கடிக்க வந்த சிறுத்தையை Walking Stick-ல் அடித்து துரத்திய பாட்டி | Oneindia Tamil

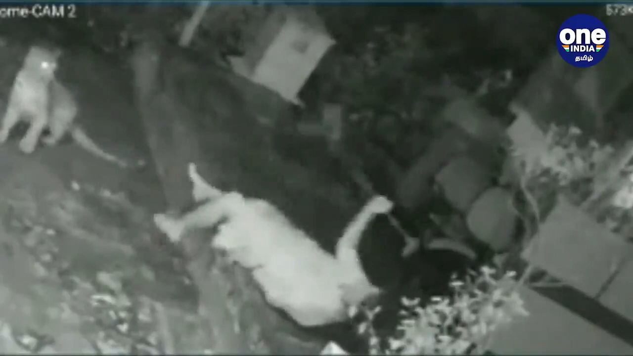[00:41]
மூதாட்டிய தாக்கி கடிக்க முயன்ற சிறுத்தைய தன்னோட ஊன்றுகோலால அடிச்சு விரட்டிருக்காங்க மூதாட்டி.